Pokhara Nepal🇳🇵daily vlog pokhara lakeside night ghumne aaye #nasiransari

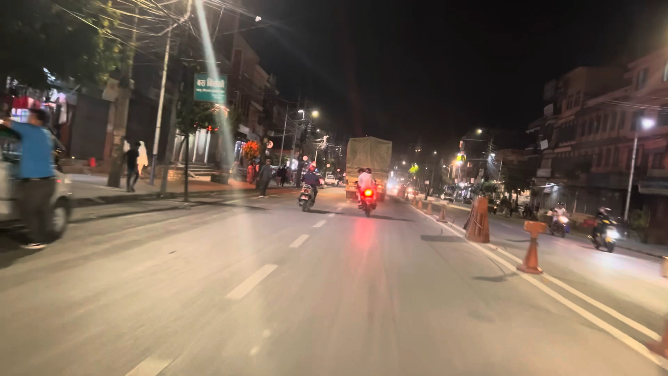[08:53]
सब्सक्राइब करना बहुत मुश्किल है कि अभी थोड़ा ट्रॉफिक भी रहता है अभी गाड़ी ओगड़ा सब अभी रहता
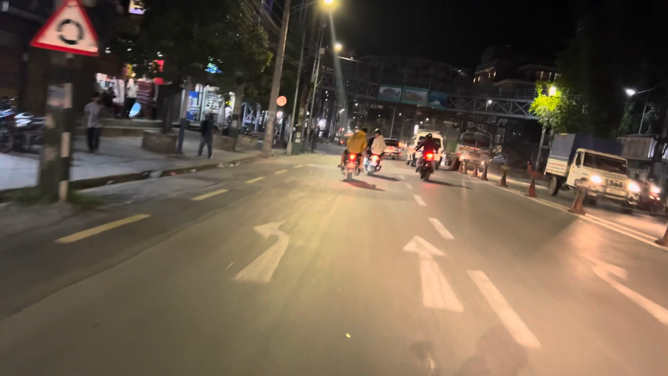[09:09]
है पाइक वगर बहुत ज्यादा चलाता है लोग तो थोड़ा दिकत होता है
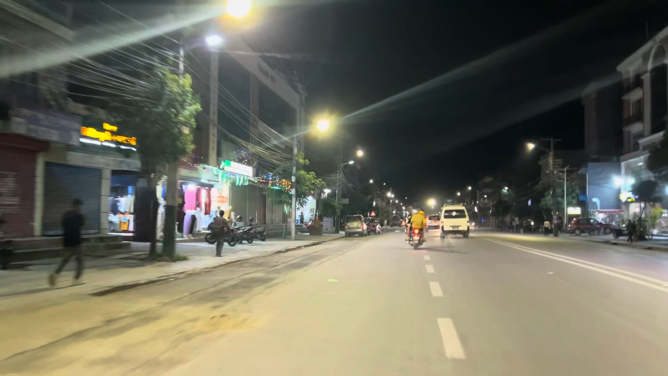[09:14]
कितना मस्त वीव यह दंब
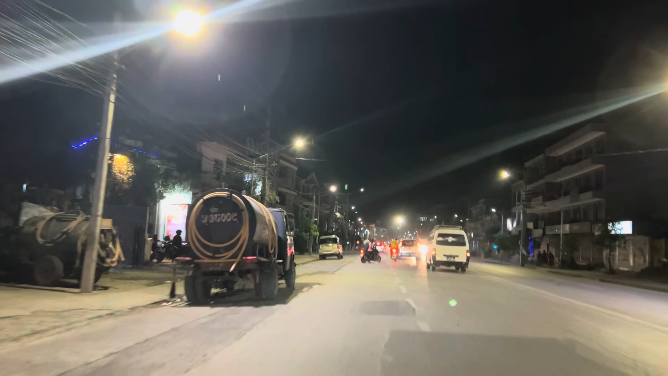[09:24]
लेकिन वह द्रीटर फिकलिदी धहिंगा रहें कि निया नहीं होगा होता तो बोल देते हैं לי उसाओ से
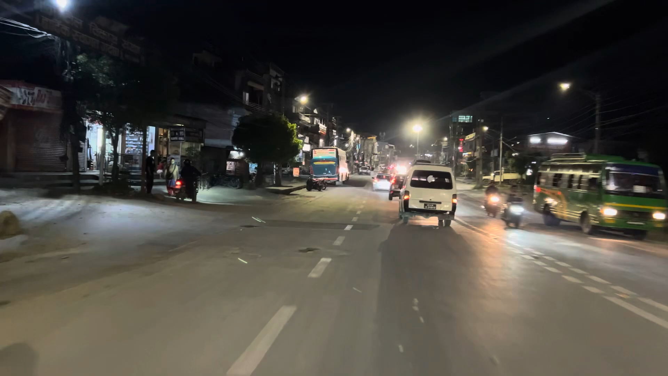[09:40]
करते हम दूसरा अपना और में चलते हैं देखते हैं अभी क्याकिशिए यहां से अभी जीरो क्लेमीटर आगया है पहुंचने वाले पागल कहा दिख रहारी हो उनला इधर देख रहारी और जीरो में पहुंच हे जिए जो बती देख
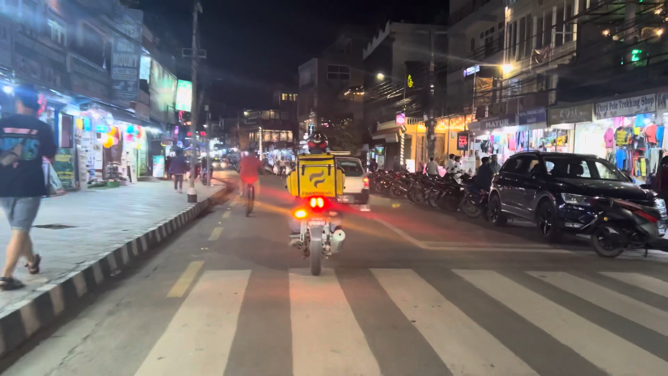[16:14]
है वह जय चायडनियों दिकलते हिता है युथर से बिल्सक्राइ�лет में है पुरा मस्त पूरा लेकसाइड यह ही है, कितना मस्त लिपका है,